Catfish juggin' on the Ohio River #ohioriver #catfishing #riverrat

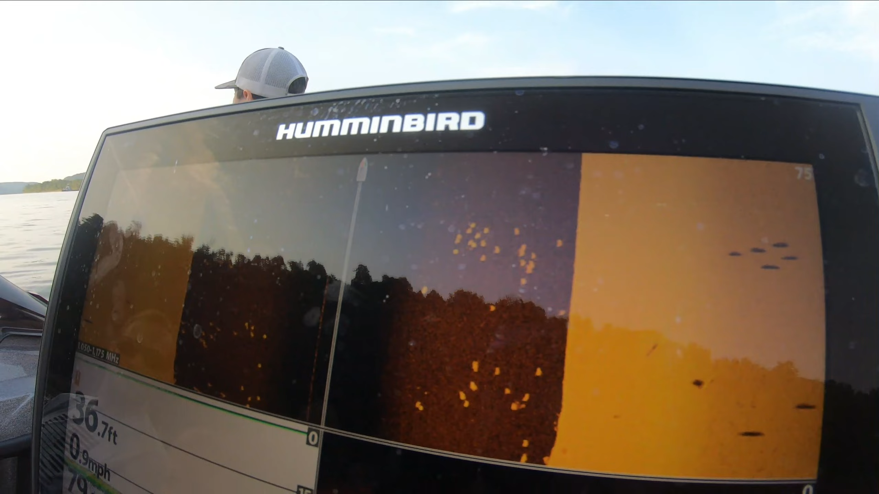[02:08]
On screen: depth 36.7 ft, speed 0.9 mph
Around here got a lot of bait on the screen, a lot of fish, not sure what they are, but looking for some fish on the bottom.
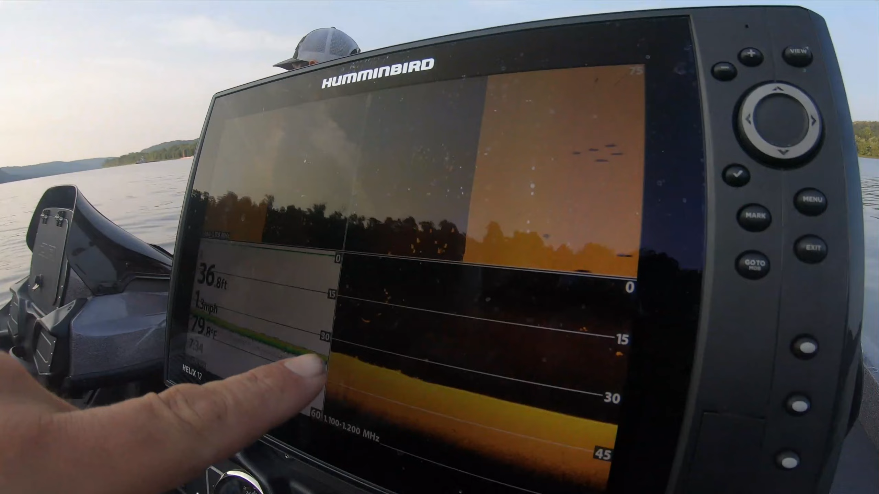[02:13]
I've got one down here in that 35 to 36 foot range, but we got our jug, just an old pool noodle deal.